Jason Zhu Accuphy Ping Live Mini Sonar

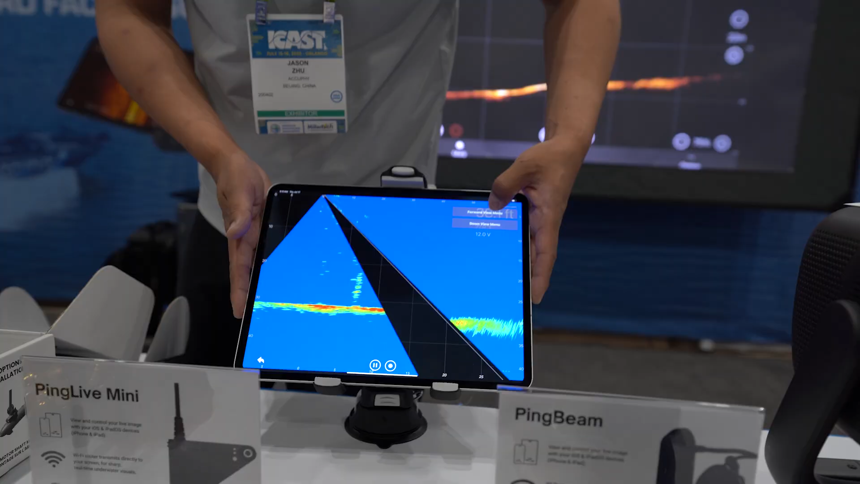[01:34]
And here are the settings for forward. We have a lot of color maps from yellow, blue, green, red, rainbow, TVG setting for different depth of water, contrast. It's very user-friendly, less options and much easier to use.